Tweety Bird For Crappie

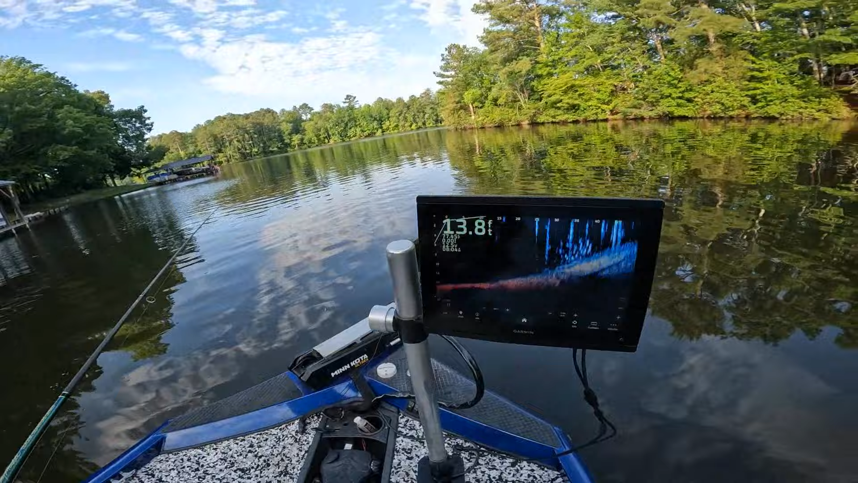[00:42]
On screen: depth 13.8 ft
all right and a couple of those marks look good so we'll see we'll give them a chance see